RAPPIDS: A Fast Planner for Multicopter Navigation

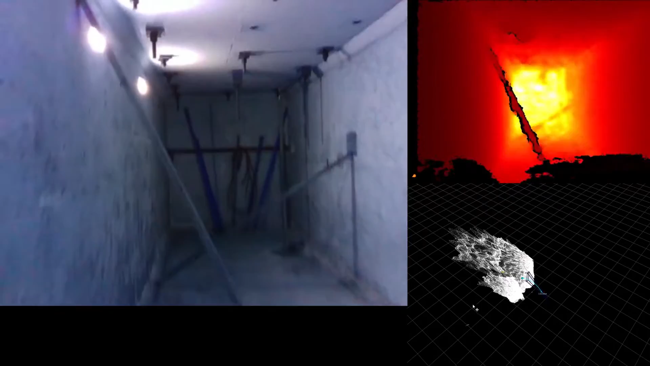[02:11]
while our planner provides a guarantee that the vehicle will not collide with obstacles.